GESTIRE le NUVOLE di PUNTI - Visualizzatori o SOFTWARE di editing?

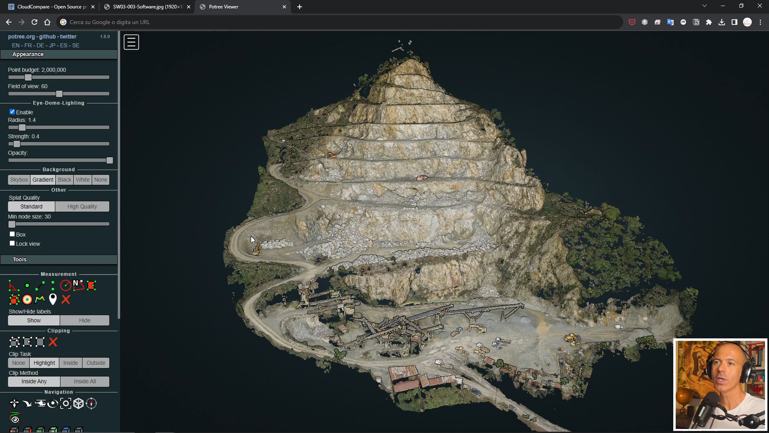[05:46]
viaggiano online e non ti richiedono neanche di scaricare in nessun modo dei dati. Questa è una soluzione che si appoggia al web, quindi io ho creato questa nuvola di punti che deriva da un processo fotogrammetrico con immagini scattate da drone. L'ho caricata su un post online, ho condiviso il link con chi doveva essere informato di questi dati e questa persona ci può fare alcune cose.
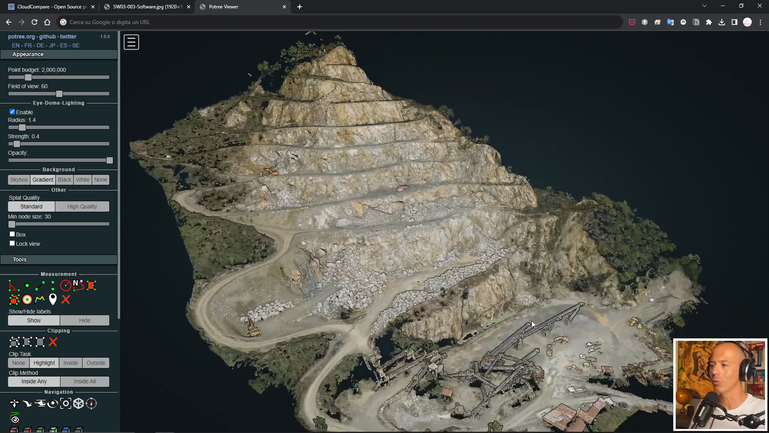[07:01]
Ok, molto bello guardare la nuvola di punti però come faccio a sapere qual è la distanza che c'è tra la cima di questa cava e il piazzale di lavorazione, posso fare delle valutazioni quantitative?
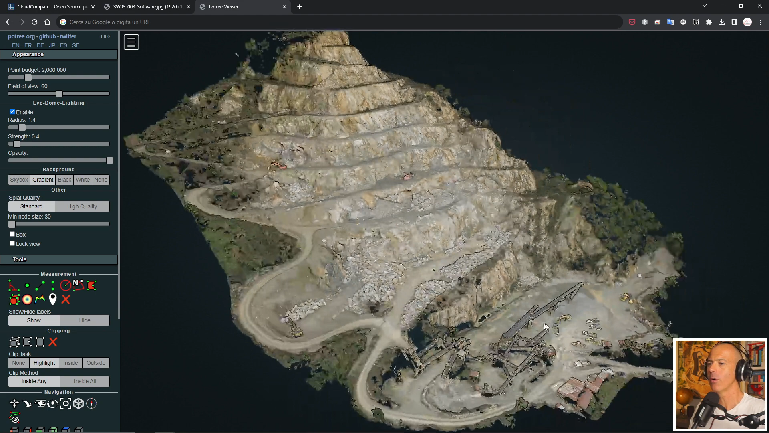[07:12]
Sì, se la nuvola di punti è affidabile in questo senso e allora lì devi indagare chi ha creato la nuvola di punti, quindi devi chiedere che ti venga dato una nuvola di punti robusta,
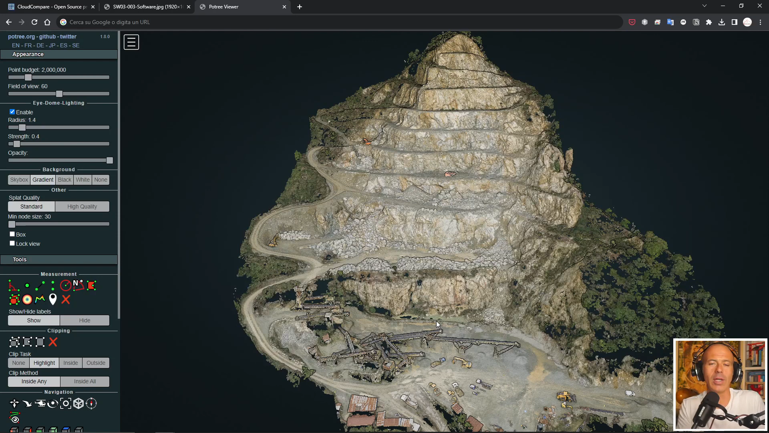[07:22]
affidabile, confidente e coerente con la realtà, se lo è il visualizzatore, ora ti faccio vedere questo, ce ne sono diversi, questa è una soluzione open che richiede a chi fa il processo di smanettare un po' con il codice, ma ci sono anche delle soluzioni a pagamento tramite noleggio che ti permettono di creare dei visualizzatori da condividere,
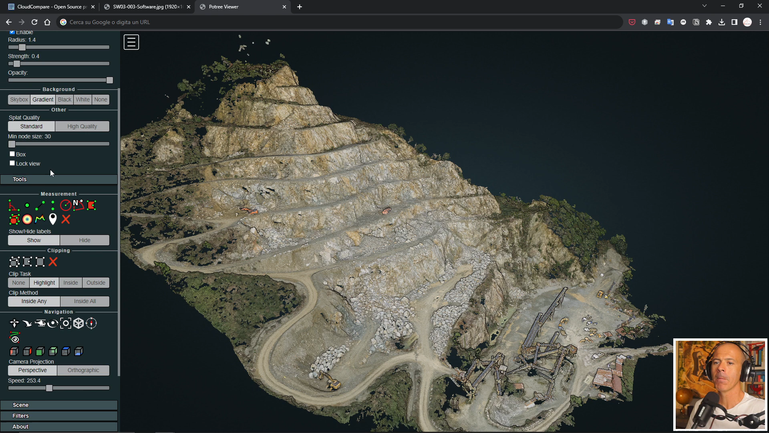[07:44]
ad esempio posso utilizzare gli strumenti di misura per sapere qual è la distanza in metri che c'è tra il punto superiore, il punto apicale e il piazzale di questa cava e scopro che sono 170 metri, oppure posso tirare una linea per capire quanto è lunga questa, non ho tirato la linea giusta,
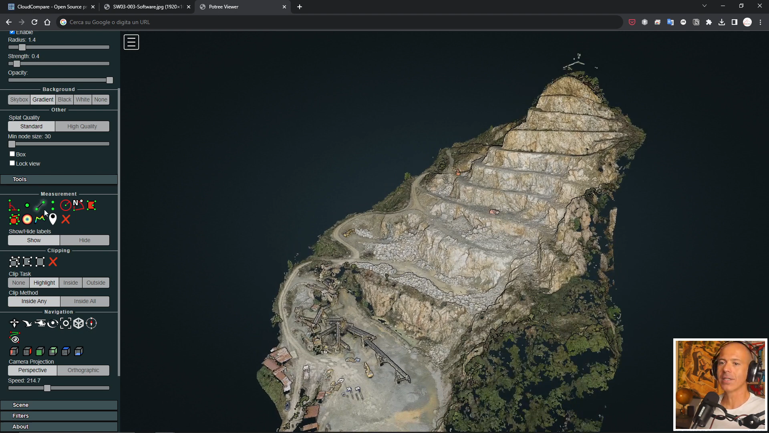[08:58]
puoi tracciare un profilo ad esempio,
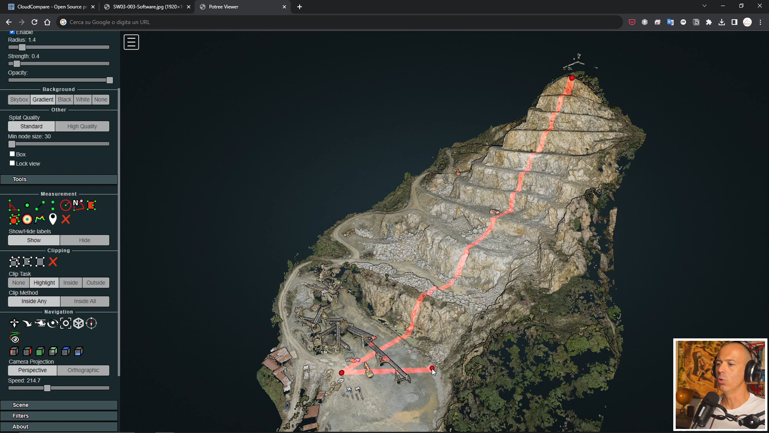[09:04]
quindi individui con due punti un profilo e puoi andare a vedere il profilo in 2D e come vedi ti sposti con, mi devo un attimo rimpicciolire, ti sposti un attimo con il cursore e vedi a seconda di dove ti muovi lungo
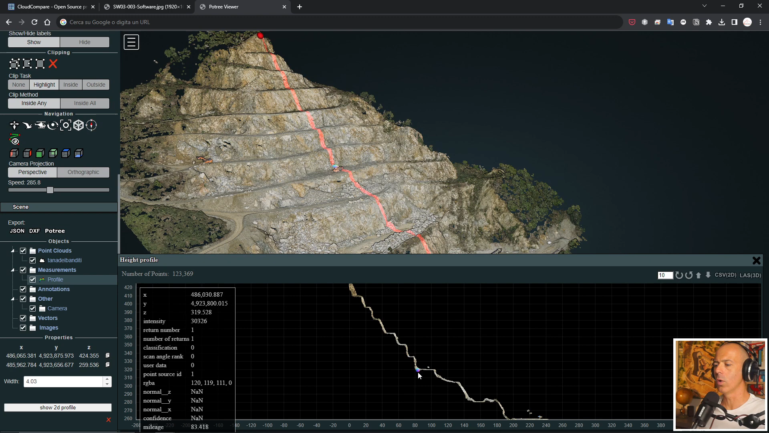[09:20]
il profilo 2D il cursore si sposta nello spazio tridimensionale. Questo è potente se ci pensi perché hai la possibilità di condividere informazioni in maniera veloce e andare virtualmente sul posto senza doverci fisicamente andare, posto che poi ci dovrai andare a seconda di quello che dovrai fare. Questo è il grande mondo dei visualizzatori, se ti interessa avere qualche informazione in più sui visualizzatori, se ne utilizzi già qualcuno fammene sapere, io ti sto condividendo questo che uso io, è un sistema libero,
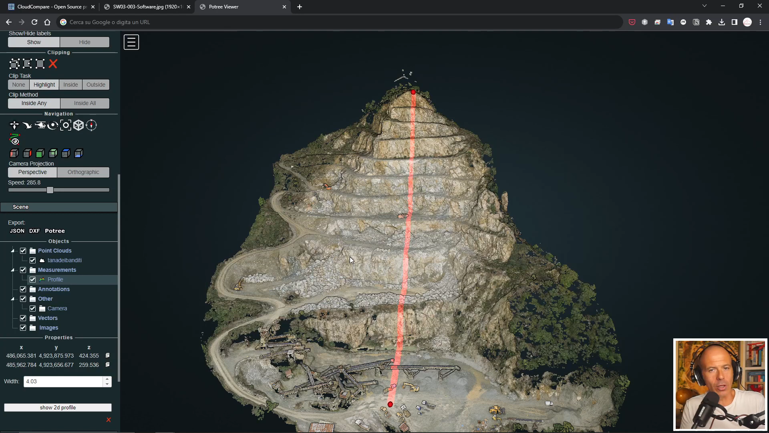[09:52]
e è tutto a carico di chi crea la nuvola di punti, attenzione il visualizzatore non deve essere sulle spalle di chi riceve la nuvola di punti, o meglio lo può essere ma io credo che sia chi deve produrre,
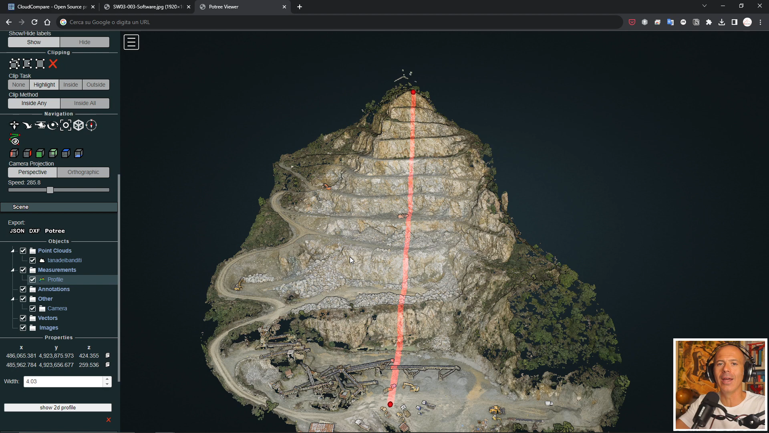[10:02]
chi produce la nuvola di punti che si deve mettere sulle spalle l'onere di condividere il dato attraverso questo sistema. Se hai degli interessi specifici fammelo sapere, magari approfondiamo il mondo dei visualizzatori anche tramite soluzioni a pagamento che ti sgravano di imparare codice e fare programmazione. Poi c'è il mondo dei software. C'è il mondo dei software e qui entriamo nel campo del, ok, vedo la nuvola di punti, ci incomincia a mettere mano in maniera attiva sopra.
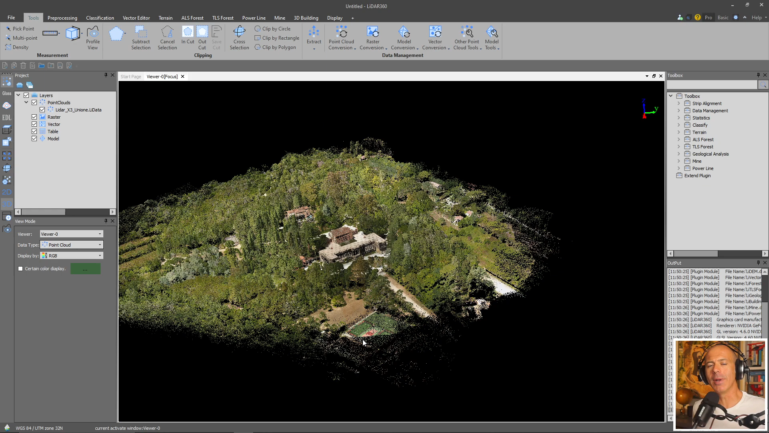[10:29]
E il mondo dei software è vastissimo.
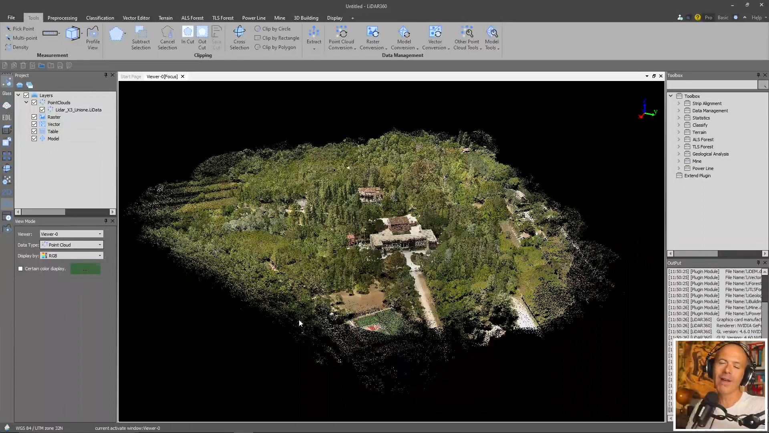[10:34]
È vasto anche il mondo dei visualizzatori, ma anche il mondo dei software è più vasto. Questa è una nuvola di punti caricata all'interno di uno dei software che utilizzo per le nuvole di punti, per la gestione delle nuvole di punti.
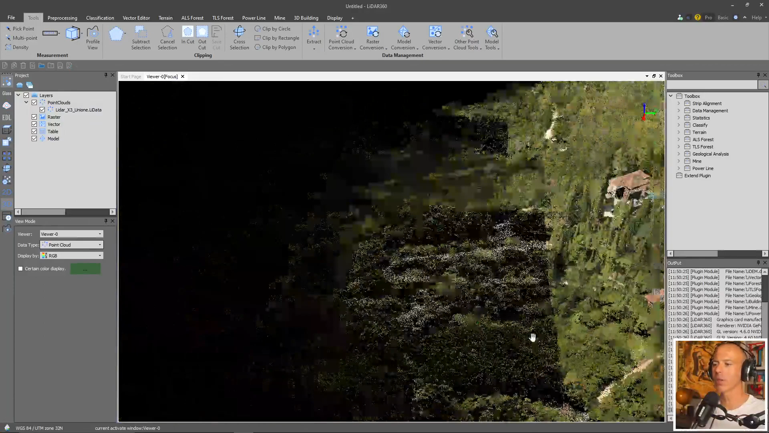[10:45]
Questo è un software commerciale,
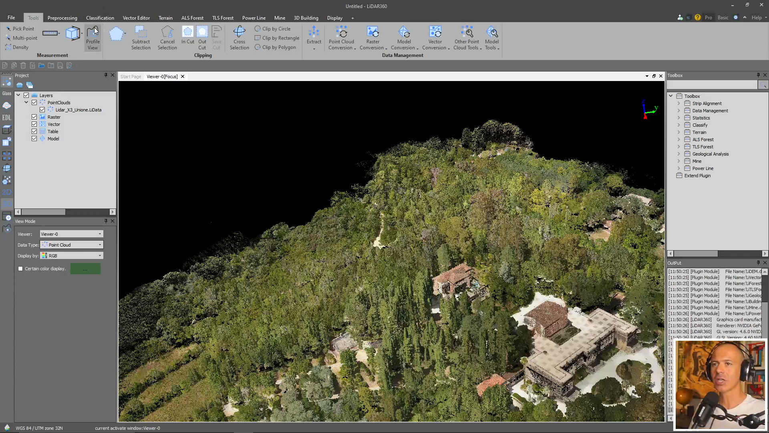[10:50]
si chiama Leader360 e ha tutta una serie di tool, di strumenti abbastanza avanzati ed è pensato per chi ci deve mettere le mani su questa nuvola di punti. Che cosa posso fare? Te lo racconto senza fartelo vedere perché ci andrebbero delle ore di video altrimenti con questo software e con questa nuvola di punti che, come vedi, riguarda un ambito in parte edificato e in parte boscato. Beh, potrei filtrare tutti i punti mantenendo soltanto i punti che appartengono al terreno,
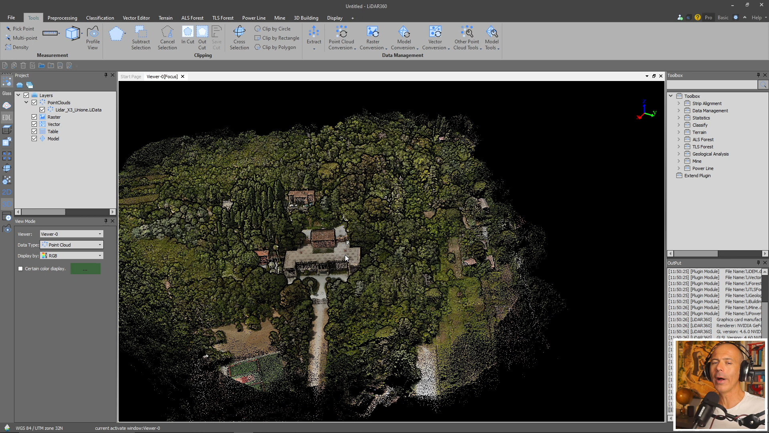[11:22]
togliendo tutto quanto per creare un modello digitale di elevazione che si riferisce soltanto all'andamento del terreno.
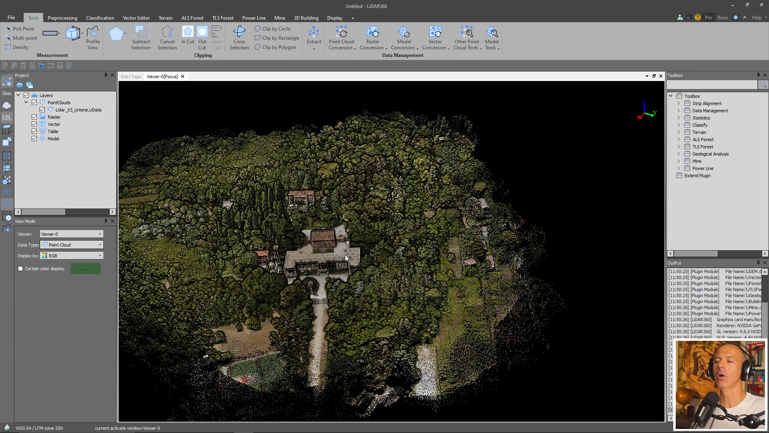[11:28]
Oppure potrei ritagliare la nuvola di punti per eliminare le parti che non mi interessano.
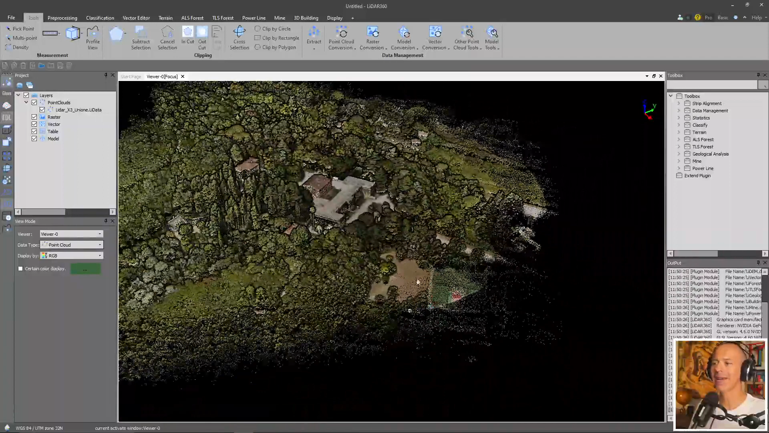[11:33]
Potrei creare delle sezioni ad un passo regolare, potrei determinare le caratteristiche delle piante, come vedi qua ci sono ad esempio dei cipressi e delle altre piante, per fare un campionamento della vegetazione secondo degli strumenti che metti a disposizione questo software. Ti serve una cosa del genere? Forse no, forse sì. Se ti serve, a seconda di quello che ti è necessario,
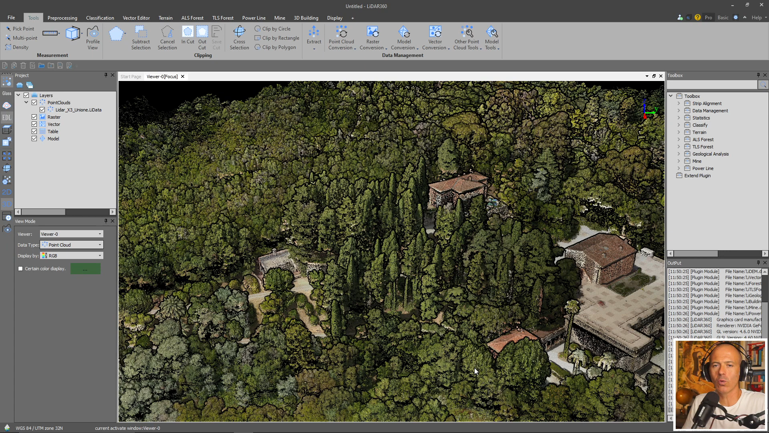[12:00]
potresti orientarti verso un software per gestire la tua nuvola di punti o una nuvola di punti che ti è arrivata da qualcun altro.